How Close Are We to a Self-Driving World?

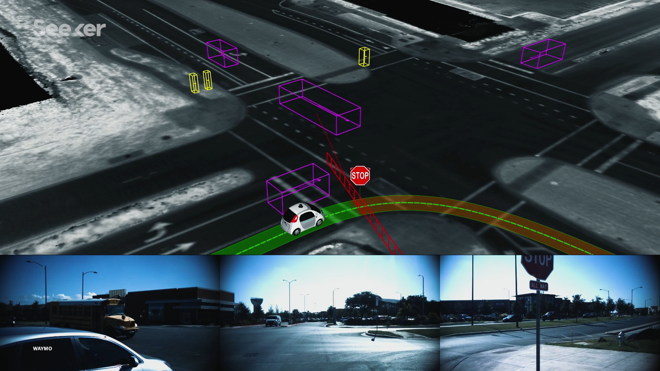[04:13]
very much like Google has its Street View cars that drive through neighborhoods and collect map data. They have another fleet with many additional sensors to drive through a city and map it in great detail.
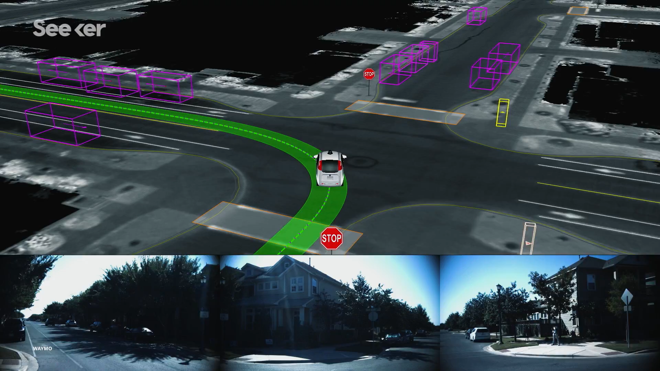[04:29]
or the curbs around the road that it should be aware of and avoid.
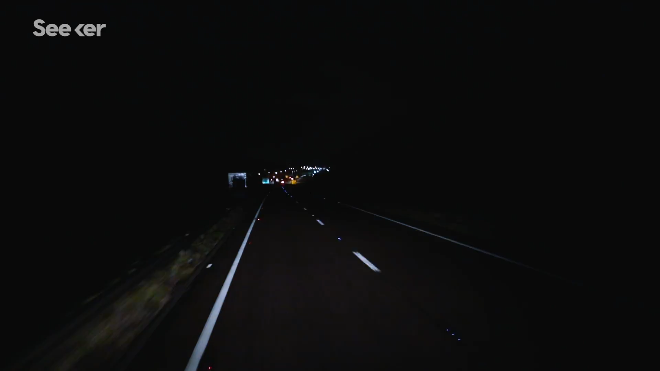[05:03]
For example, millimeter-wave radars for long-range sensing and short-range,
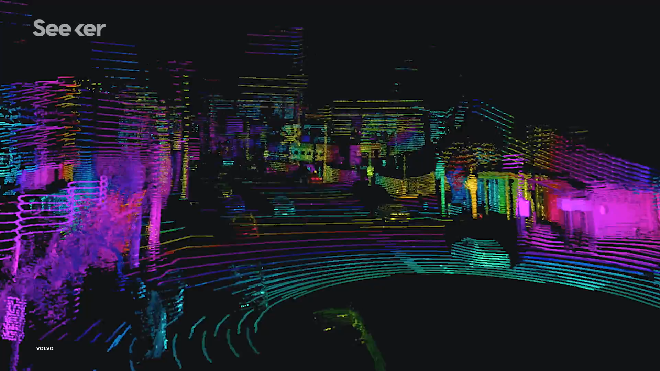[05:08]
often ultrasound sensors that see things that are very close to the vehicle.
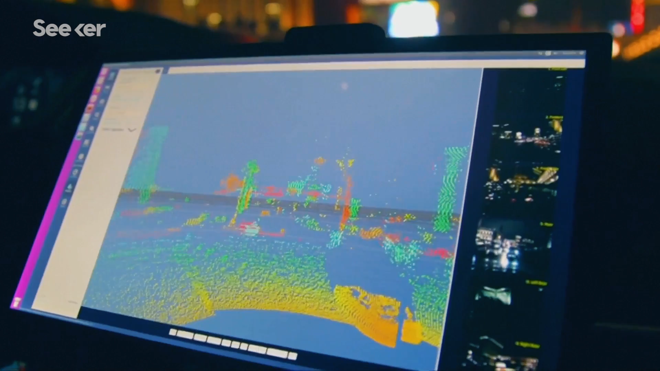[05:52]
But something called solid-state LiDAR, which scans the environment using no moving parts, could change all that.
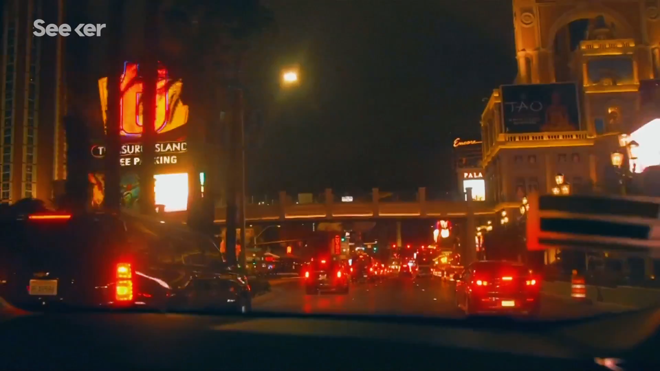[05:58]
And these sensors, while still in their infancy,
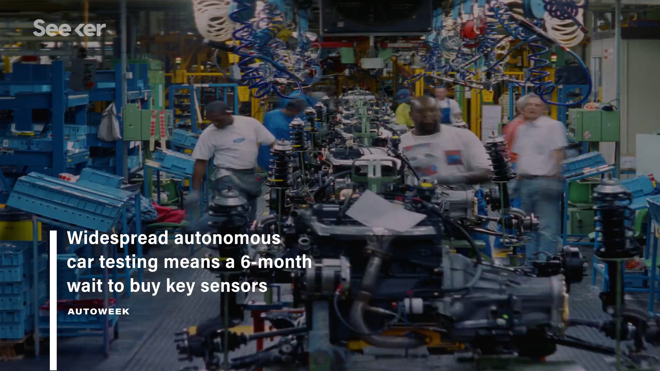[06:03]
are in such demand that manufacturers literally can't make them fast enough to supply the demands of companies like Ford and Baidu.
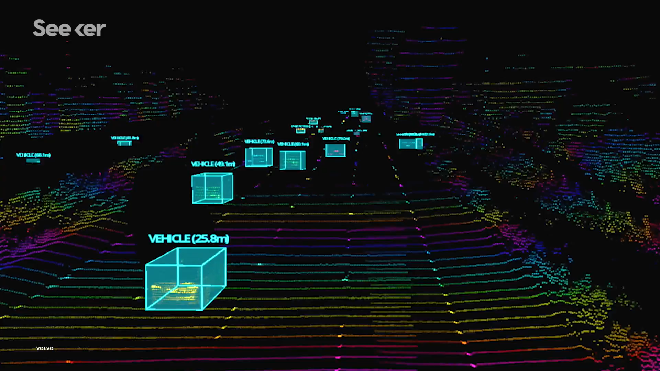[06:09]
It's much more reliable and also much cheaper to manufacture, which is very important if you're going to do this at scales on thousands of vehicles.